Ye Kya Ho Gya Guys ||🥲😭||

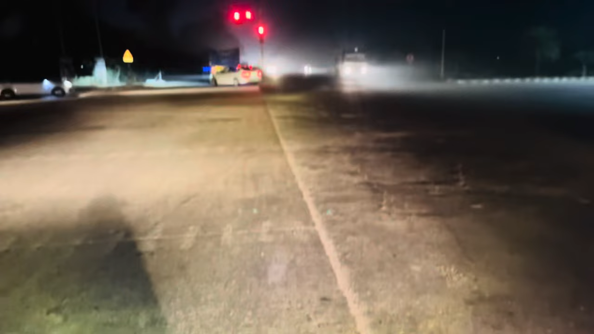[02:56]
जीरकपुर में, जीरकपुर की लाइटों में लाइट हजा हजा 10 सेकंड होते हैं, हमने जाना है इधर।
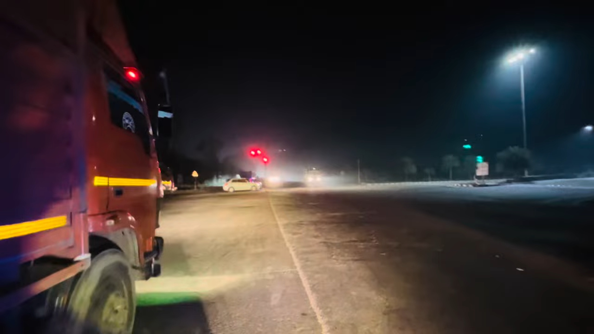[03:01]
तो गाइस हम पहुंच गए चंडीगढ़ मनाली नेशनल हाईवे में। तुम चाहे तो मनाली जा सकते हो, पर जाएंगे नहीं,